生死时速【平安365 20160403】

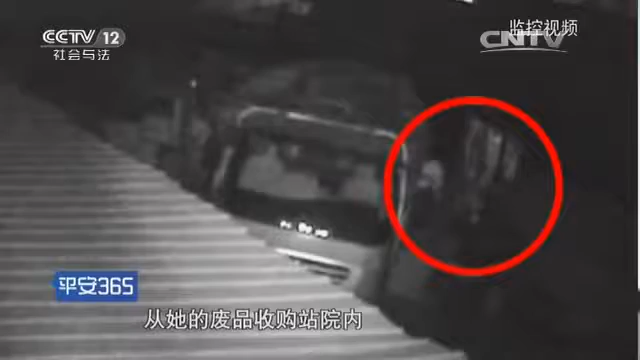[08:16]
民收购站院内锁门向外行走所以我们确定了他这个招式时间实在在他锁门之后横着马路